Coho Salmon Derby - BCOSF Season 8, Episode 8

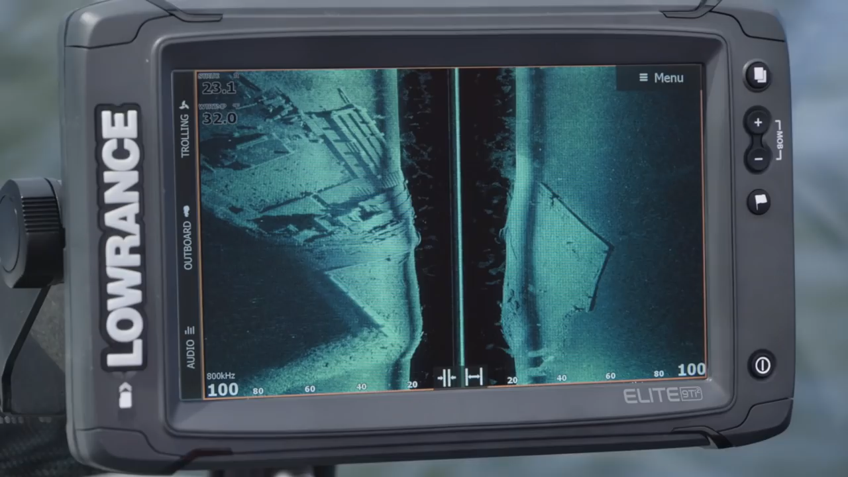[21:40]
see the highest detailed images of fish and structure with active imaging sharers
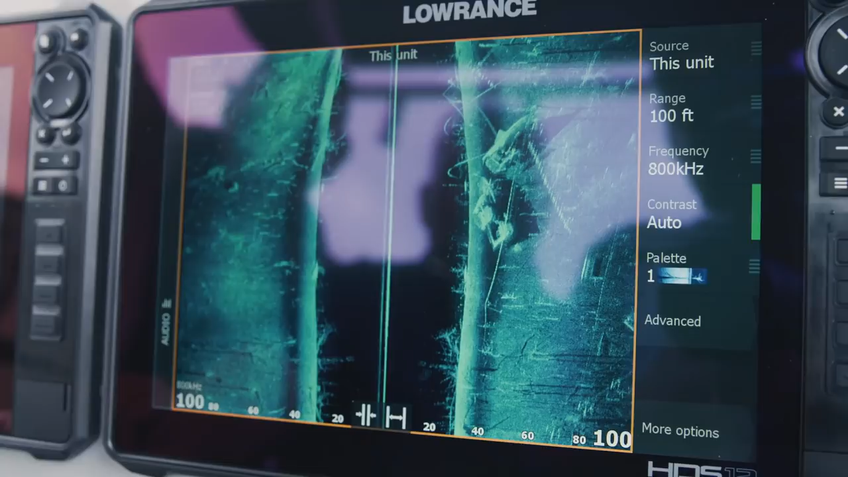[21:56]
underwater with uncompromising range live mapping from the touch screen